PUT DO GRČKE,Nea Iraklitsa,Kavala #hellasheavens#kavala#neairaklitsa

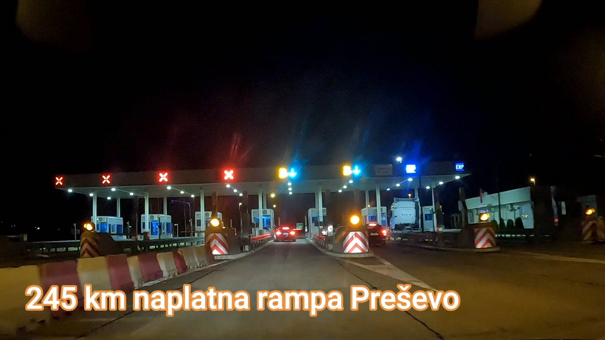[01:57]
Koliko novca da pripremite, pogledajte na stranici
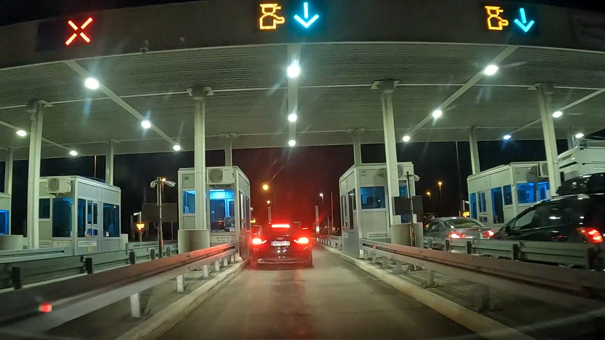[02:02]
www.putevi-srbije.rs, a za nas iz Jagodine je to i ovog puta 1000 dinara u jednom pravcu.
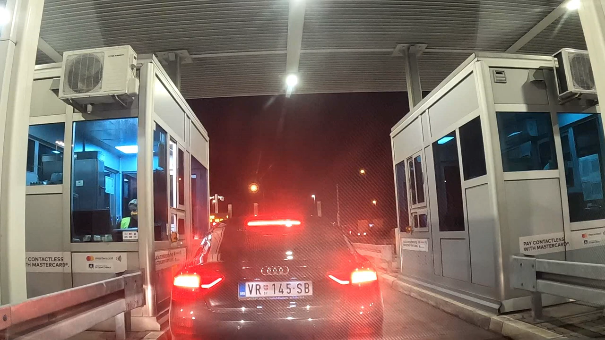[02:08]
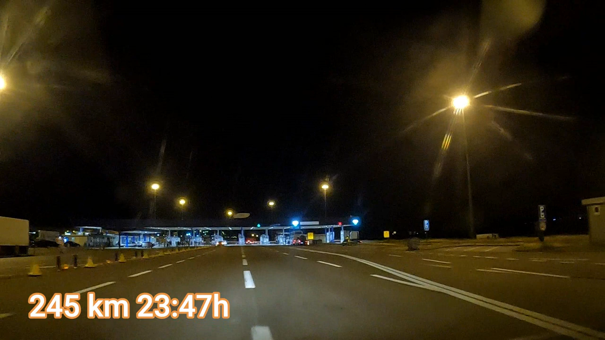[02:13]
Pošto nismo pravili pauze, mi smo do granice sa Makedonijom, ovih 245 km, prešli za 2 sata i 35 minuta.
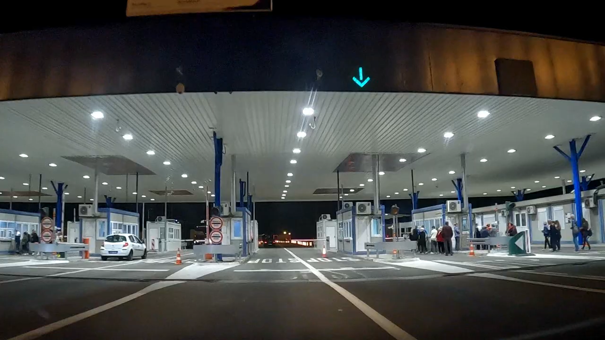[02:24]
Za izlazak iz Srbije će vam trebati samo pasoš, dok za ulazak u Makedoniju pridodajte još uvek obavezni zeleni karton.
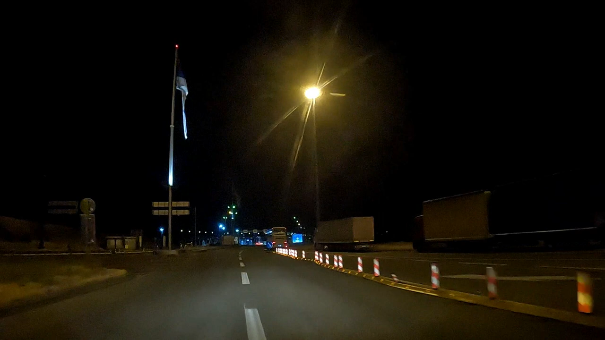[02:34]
Kada putujemo ovako noću, uglavnom ovde nije preterana gužva, pogotovo što sezona još uvek nije započela. Ali ako ćete negde izgubiti puno vremena na putu do Grčke,
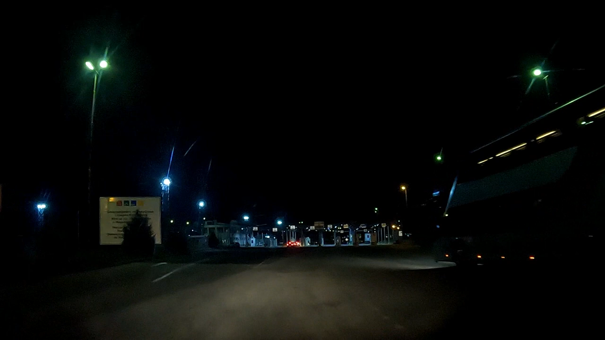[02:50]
onda je to ovde na izlazu iz Srbije i na ulazku u Makedoniju.
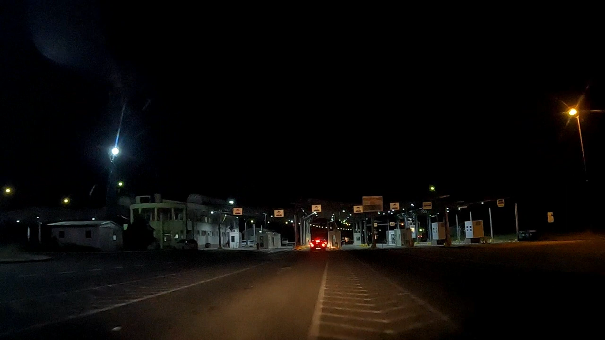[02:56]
Na obe granične kontrole smo izgubili ukupno 7 minuta, što bi se reklo ne može biti manje. A u zavisnosti od vremena i sezone kada prolazite,
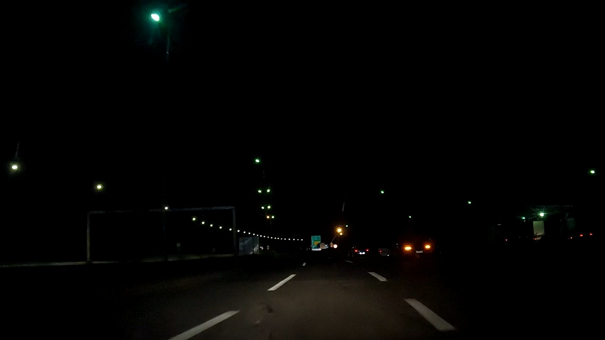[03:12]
zadržavanje ovde može da bude i par sati. Kroz Makedoniju, kao i kroz Srbiju, nemate nikakvih nedoumica i skretanja. Kako uđete, narednih 170 km se zaustavljate samo na naplatnim rampama. Česte su pumpe i prilike za pauze i dosipanje najjeftinijeg goriva u regionu, a ja lično praktikujem drugu pumpu od ulaska u Makedoniju, koja je na 13.
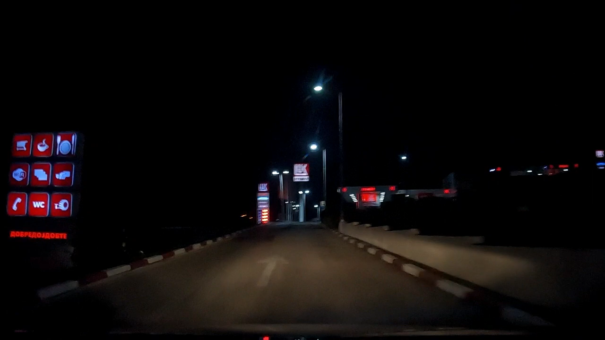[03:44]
kilometru, kao i poslednju čuvenu Oktu, koja je na stotinak metara od izlaska iz Makedonije,
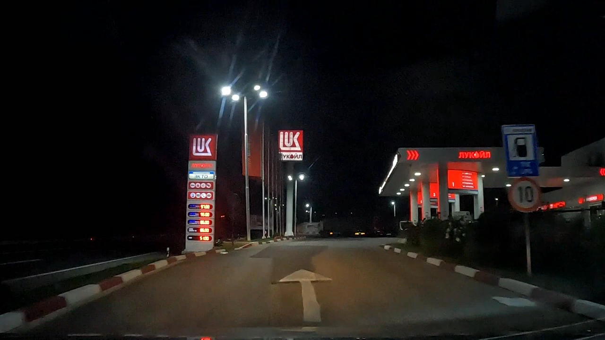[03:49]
gde napunim rezervoar i obično sledeći put sipam gorivo tek u povratku, opet u Makedoniji.
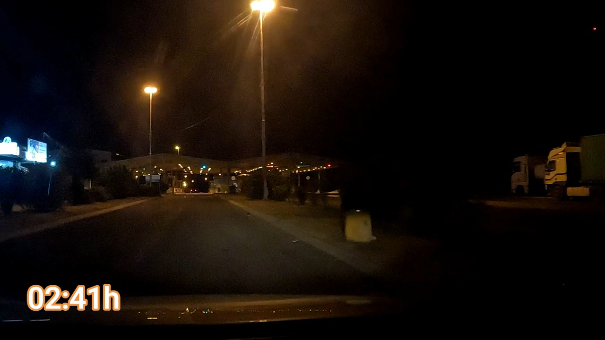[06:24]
Makedoniju smo prošli za 2 sata i 47 minuta, uz ukupnu pauzu od 40 minuta.
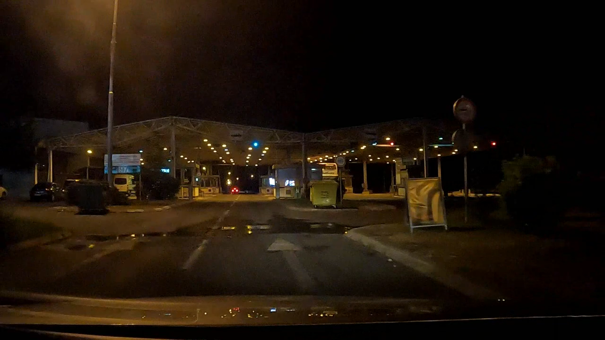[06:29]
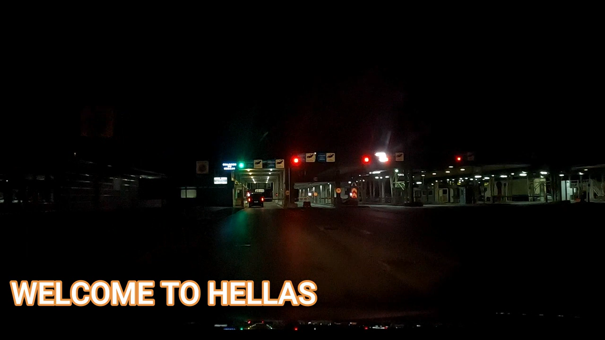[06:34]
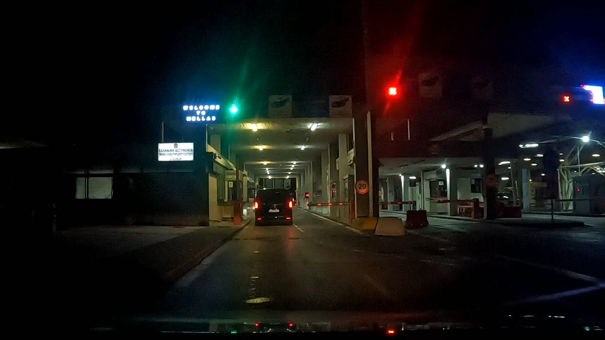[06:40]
Na granične procedure izlaska iz Makedonije i ulaska u Grčku smo potrošili samo 6 minuta.
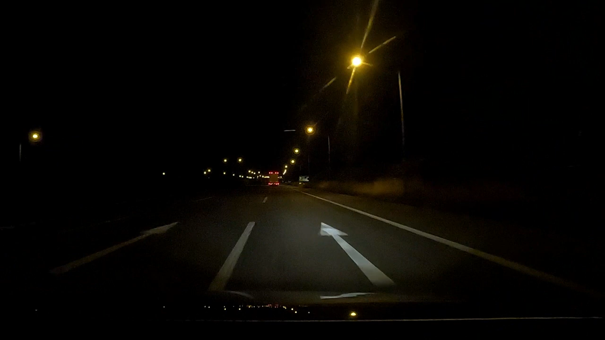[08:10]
Probao sam jednom ovu rutu prilikom puta na Amuljani i nije bilo toliko strašno jer je isto bila noć, pa nije bilo toliko gužve, ali je svakako preporuka da ovde ipak nastavite pravo, jer pored jednostavnosti, pravac kojim idemo je iako duži 20 km brži. Znači, ne slušamo navigaciju i nastavljamo pravo.
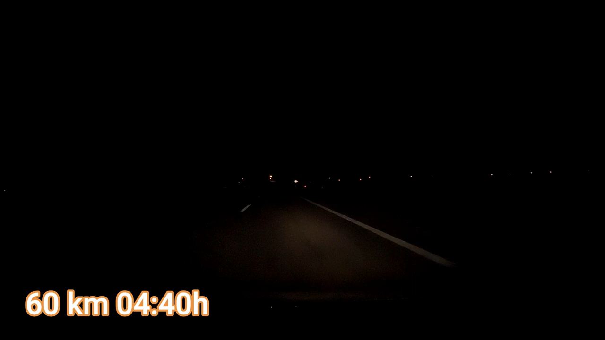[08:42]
Stižemo do raskrsnice za koju su, čini mi se, čuli i oni koji nisu putovali u Grčku. Desno je put do Atine, Paralije, Neiporija, Volosa,
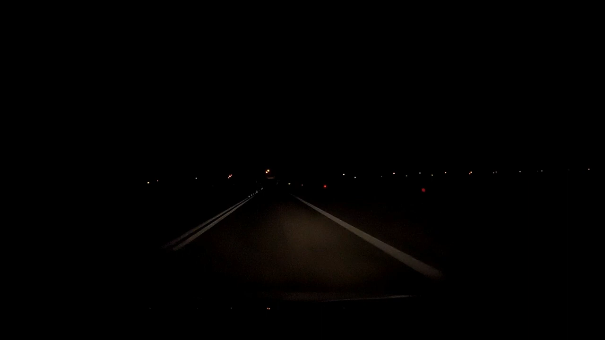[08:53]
Skijatosa, ali i za mesta na Jonskom moru, Krf, Sivota, Parga, Lefkada, i tim putem smo pre mesec dana išli u Sivotu. Ovog puta ovde nastavljamo pravo, prateći znak za Solun,
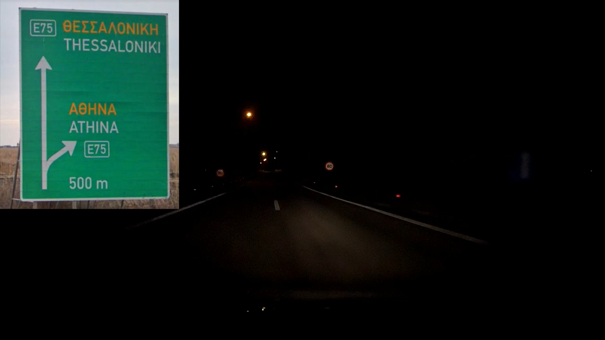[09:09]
a ovo je i put za sva letovališta Halkidikija, za Tasos, pa i za nas koji smo se uputili u okolinu Kavale. Preko ovog nadvožnjaka malo usporite, jer put nije baš sjajan. Narednih 11 km vozimo pravo. U proteklih 11 km smo prošli dva manja parkinga,